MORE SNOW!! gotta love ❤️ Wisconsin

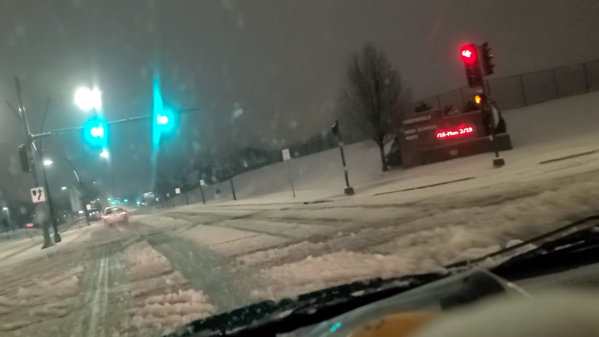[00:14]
Just waiting for some old sloppy driving at this morning. Plows are not out yet. Well, I did see one plow, but he didn't have his blade down, so